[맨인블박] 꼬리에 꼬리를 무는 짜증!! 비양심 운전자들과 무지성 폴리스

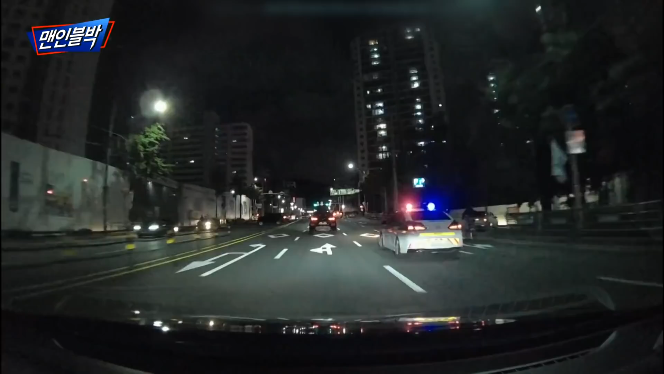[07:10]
바로 옆에 경찰차가 있음에도 불구하고 저걸 못 볼 리가 없을 것 같은데 그냥 지나가서 되게 황당했어요. 잡으러 가는 거죠. 신호 대기하고 지나가니까 앞쪽에서 경찰에게 잡혀가지고 과태료 처분 받고 있는 것 같더라고요.